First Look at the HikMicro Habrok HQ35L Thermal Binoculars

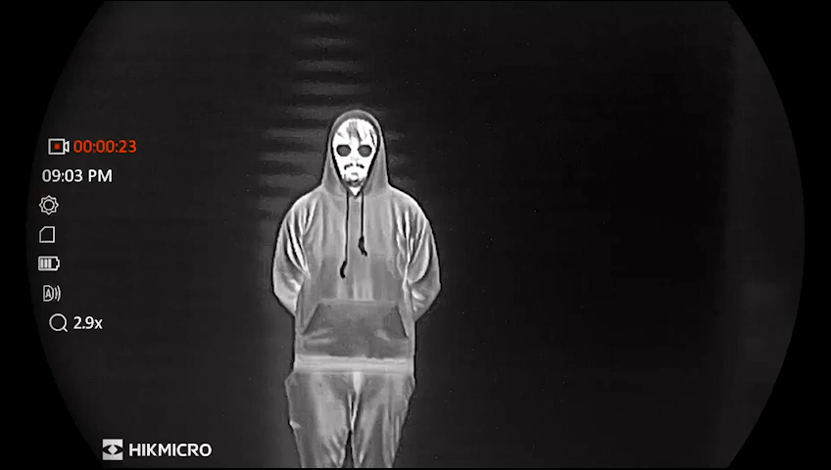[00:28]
It's a 640 by 512 12 micron sub 20 millikelvin thermal imager that delivers stunning performance.
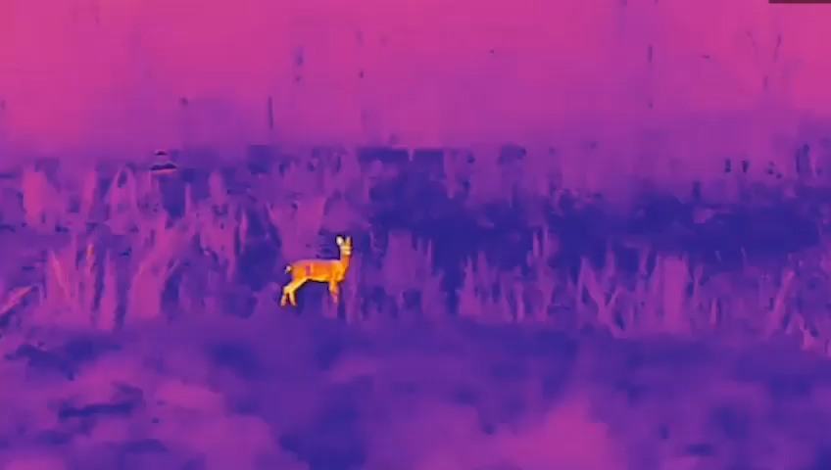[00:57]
which is a 384 by 288 sensor and sub 20 millikelvin with a retail price of 2199.99,